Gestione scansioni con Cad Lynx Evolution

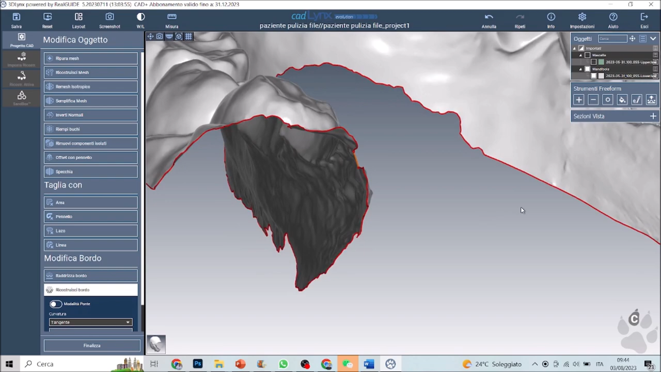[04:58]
perciò creiamo prima un ponte di collegamento per poi gestirlo come un foro.
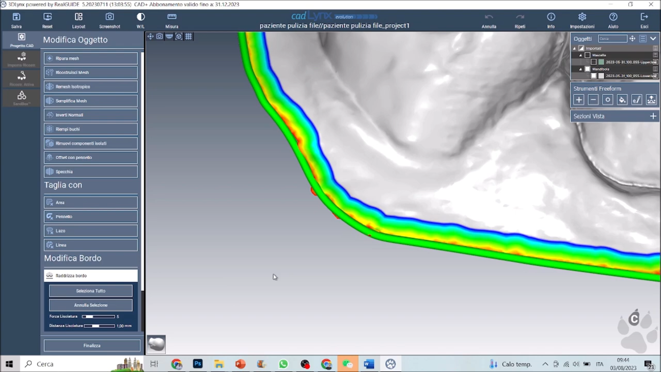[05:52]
Il Radrizza Bordi ci dà la possibilità correggere un bordo frastagliato.